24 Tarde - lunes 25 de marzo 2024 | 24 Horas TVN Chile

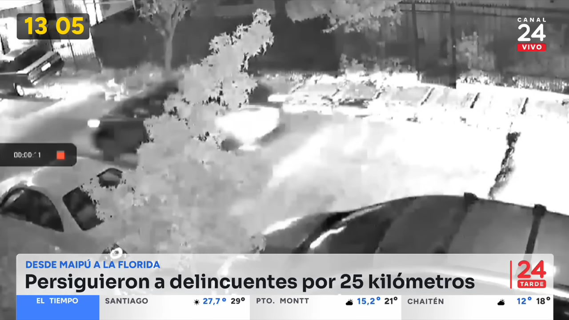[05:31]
¿Para qué? Para robarles el vehículo de manera muy violenta. Hechos que ocurrieron durante esta madrugada en la ciudad satélite de esa comuna. Cuando la víctima iba junto a su esposa, es ahí cuando lo empiezan a seguir y de hecho trata de esquivar a estos antisociales por diversas calles.